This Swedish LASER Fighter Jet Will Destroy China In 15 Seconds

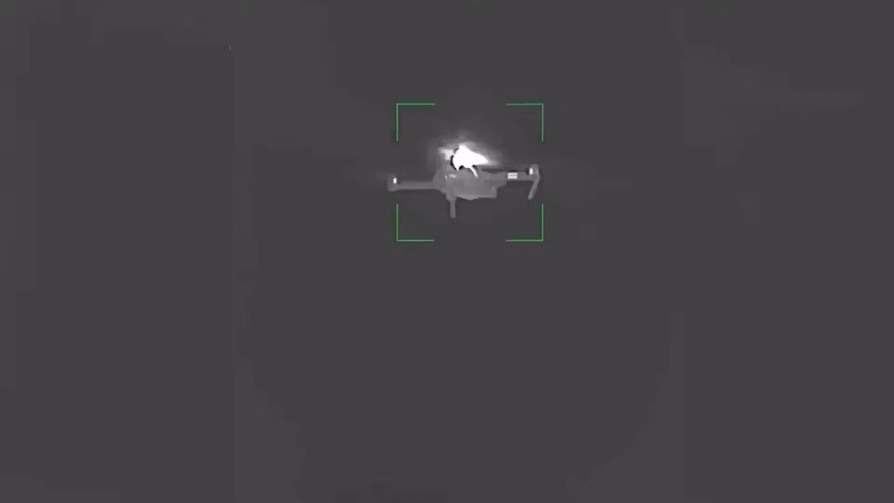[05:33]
the carbon fiber body of a drone, the casing of a rocket or mortar, or even the hull of a small boat.